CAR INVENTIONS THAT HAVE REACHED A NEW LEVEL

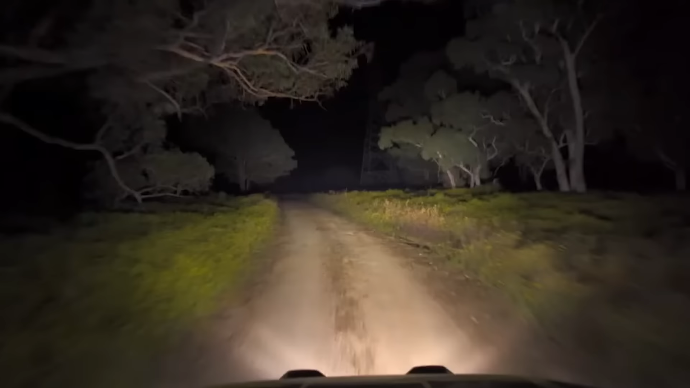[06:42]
All these settings can be changed with a dedicated remote control. These headlights can illuminate up to 939 meters ahead and spread up to 164 meters wide.